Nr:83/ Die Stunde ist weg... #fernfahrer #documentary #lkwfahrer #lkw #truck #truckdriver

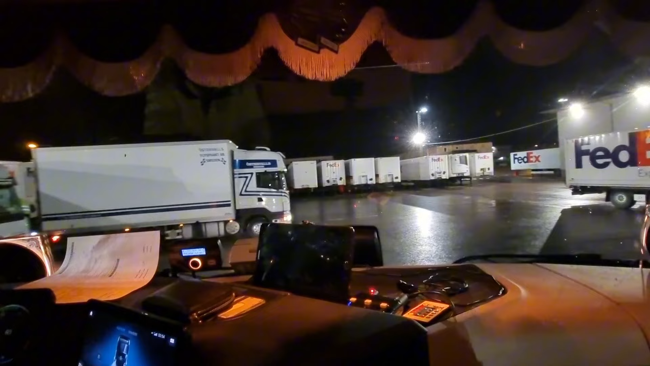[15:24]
der Kollege sattelt da gerade auf, beziehungsweise hängt den gerade hinter. Das ist ja, oder hat den gerade abgestellt, weiß ich nicht. Ist ja ein langer LKW. Der steht jetzt aber mit Popo so weit rechts rüber, deswegen komme ich da nicht zwischen. Und deswegen warten wir jetzt mal einen Moment.
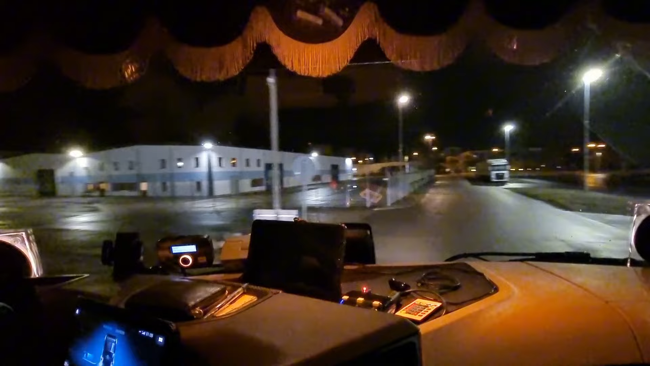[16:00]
So, jetzt haben wir es 1 Uhr und 10 Minuten. Wird wieder ganz knapp mit der 1.20 Uhr Fähre.
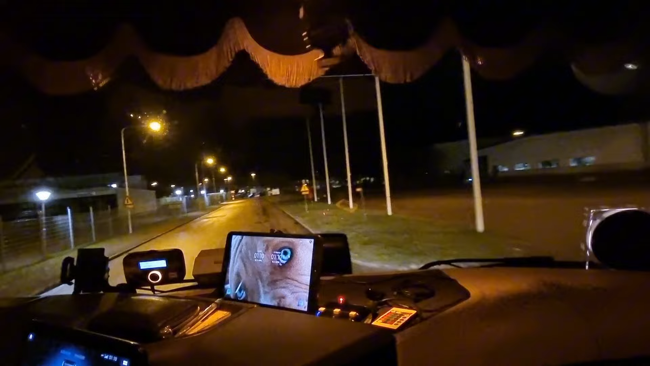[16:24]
2024 fürs Logbuch. Ja. So, das Mützchen absetzen. Jacke habe ich noch an. Weil jetzt erstmal zur Fähre schnell.
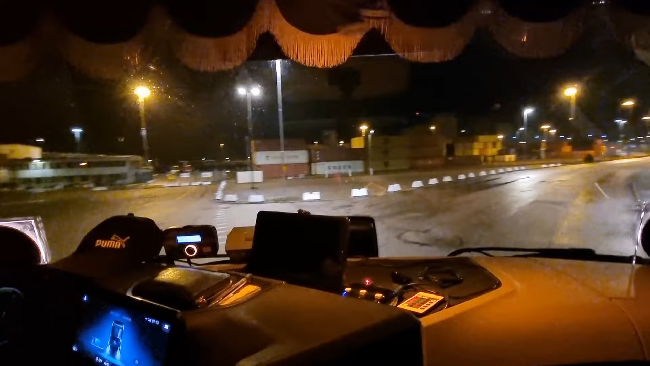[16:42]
In der Hoffnung, dass es die 1.20 Uhr wird. So, die Geschichte sieht schon mal gut aus.
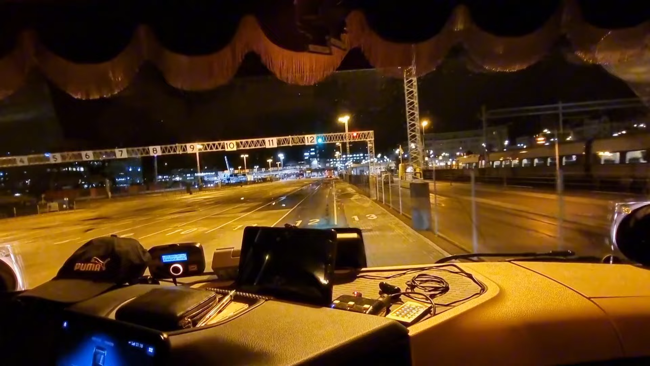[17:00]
Kommen wir locker mit. Ach ja, also 1.20 Uhr. Null Problem. Stehen ja alle noch hier. Da fahren gerade jetzt mal die LKWs runter. Und die Autos.
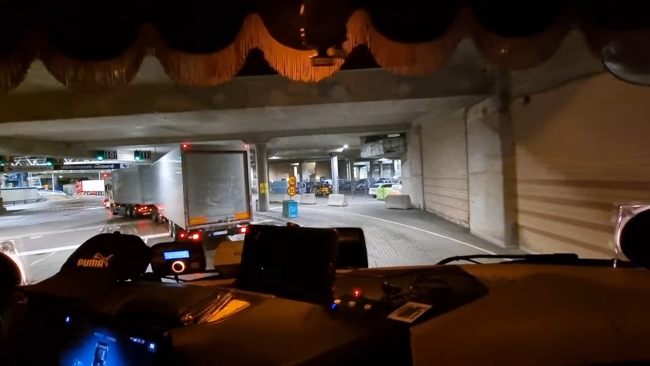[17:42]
Da ist ja gerade mal mit mir hier gerade mal 4 LKWs.
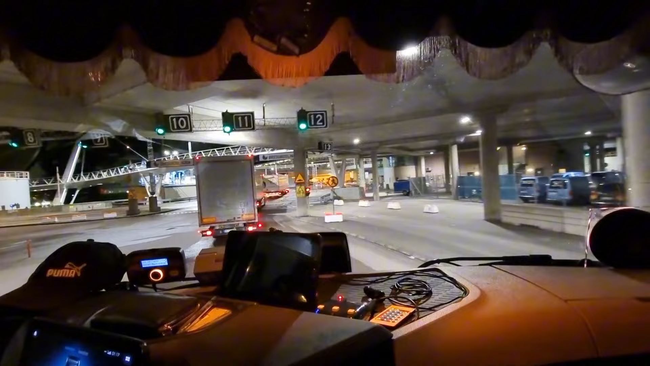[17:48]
Das ist ja gar nichts.
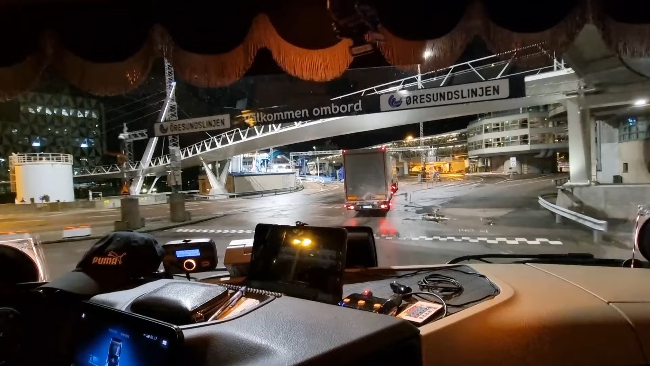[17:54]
PKWs waren glaube ich 2 oder einer nur. Muss gleich mal gucken. Das ist ja wenig heute, ne?
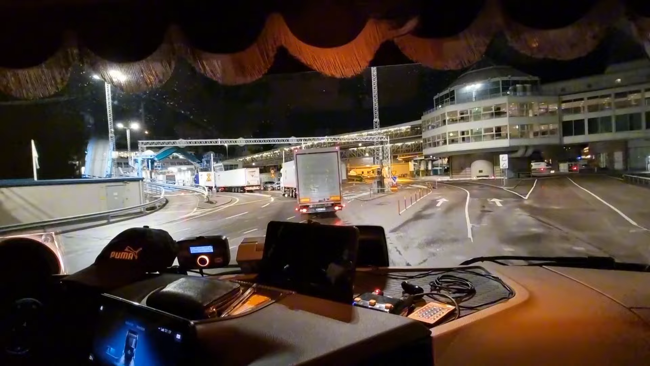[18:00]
Letzte Woche war eine Menge mehr. Ein PKW, 2 PKW stehen drin, ja.
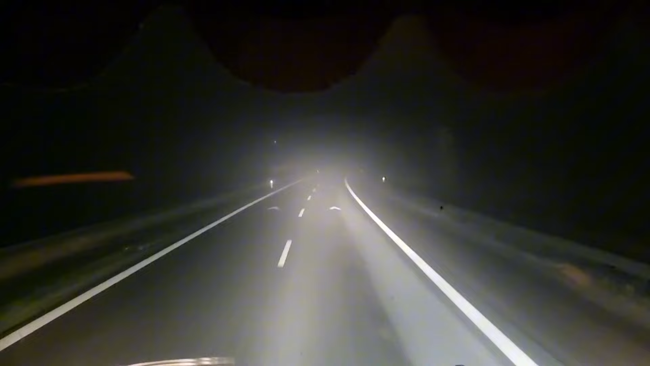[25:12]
3:15 haben wir es, Freunde, und es ist Nebel. Wir haben 8 Grad plus. Tage war es hier wohl lecker warm, denke ich mal. 47. Ja, also noch, ich denke mal noch so 10 Kilometer, dann bin ich in Tappernöye. Bin praktisch gerade hier Köge abgebogen.
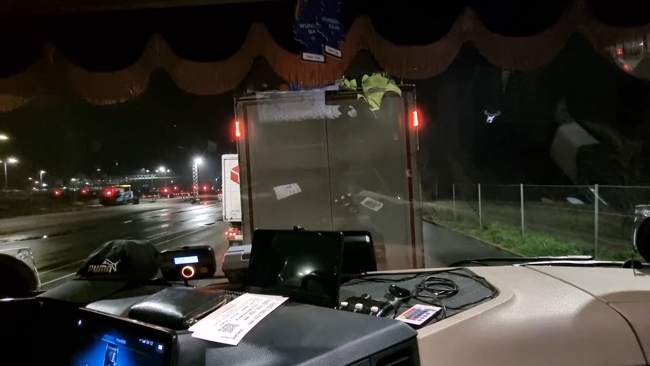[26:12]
Rütbyhafen haben wir erreicht. Ja, ich war um 4.08 Uhr war ich genau hier, wo ich jetzt bin.
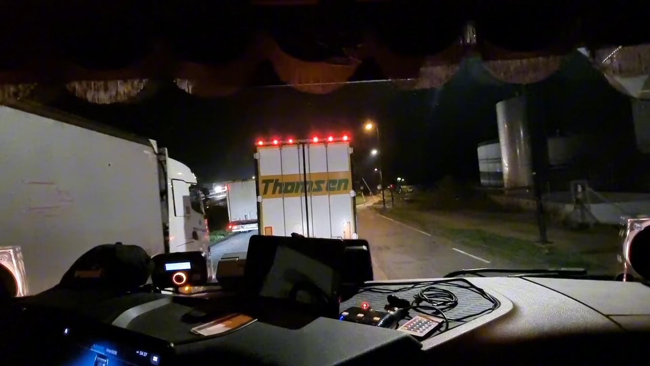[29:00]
Ja, 4.37 Uhr. Es geht auf die Fähre. Ich sage auf die, weil ich nicht weiß, welche das ist. Mal gucken, ob wir das schon sehen können, ob da draußen was dran steht. Bei der dänischen kann man das nicht sehen, welche das ist. Aber bei den beiden deutschen Fähren kann man das sehen. Da steht das an der Seite dran vorne. Da kann man das normalerweise immer sehen.
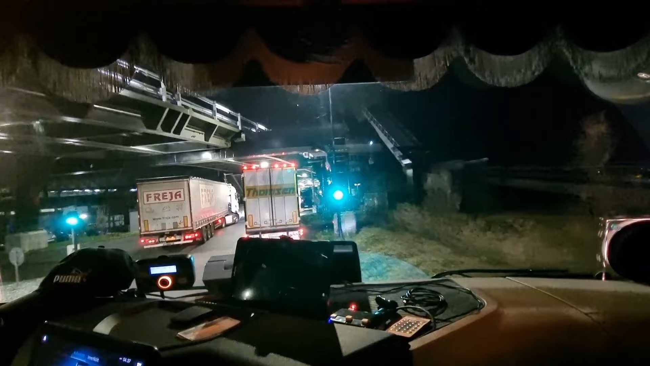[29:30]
Das kann dann nur die Deutschland oder die Schleswig-Holstein sein, bei den deutschen Fähren. Ja, aber wie gesagt, bei den dänischen sieht man das nicht. Ja, das ist die Deutschland.
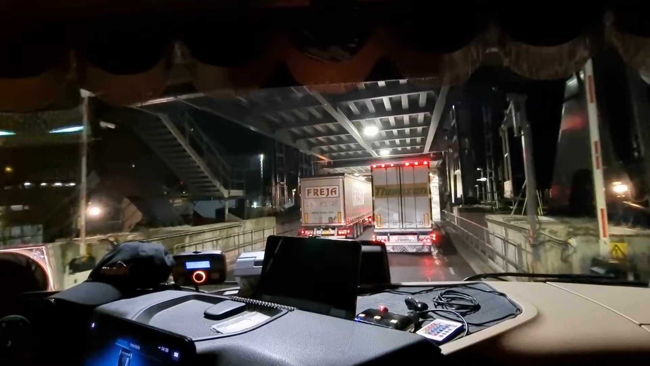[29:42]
Das kann ich da an der Seite, da kann man das lesen.
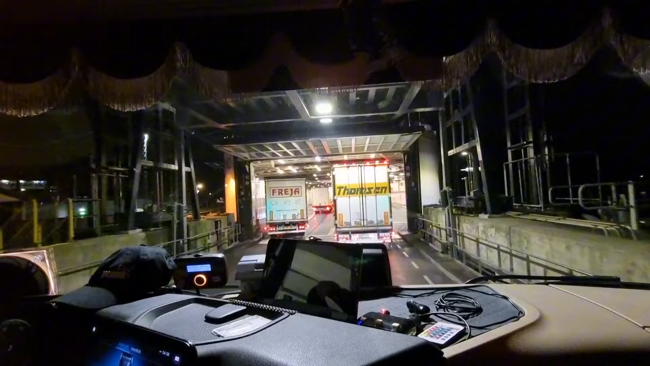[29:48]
Auf der linken Seite sehe ich Land und hier auf der rechten Seite sehe ich Deu.